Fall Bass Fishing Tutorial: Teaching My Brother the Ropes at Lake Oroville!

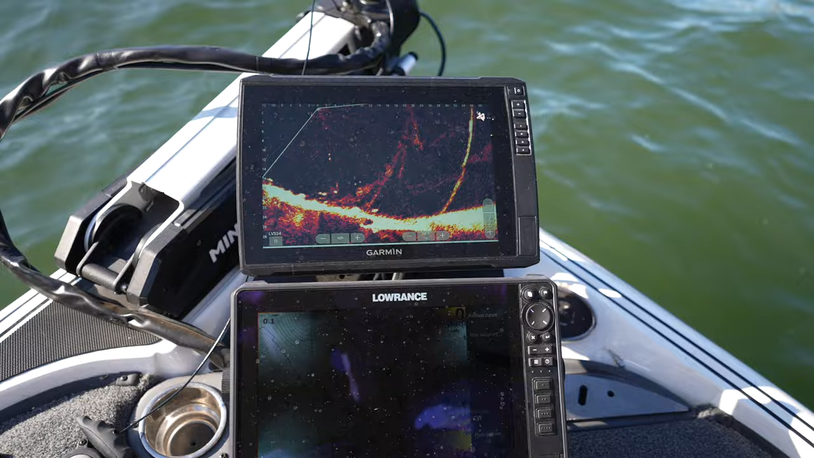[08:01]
There's some fish right below us. Try to get Daniel behind the camera to hook one of these things.